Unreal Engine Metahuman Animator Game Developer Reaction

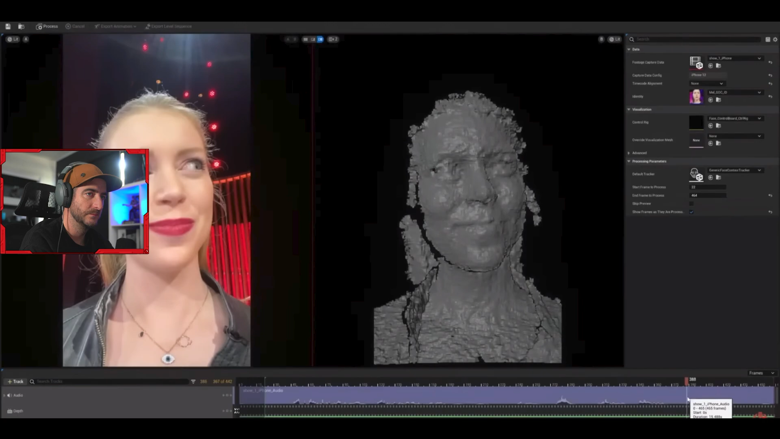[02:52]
Wow. John is currently scrubbing through the take to pick the section that he wants to process.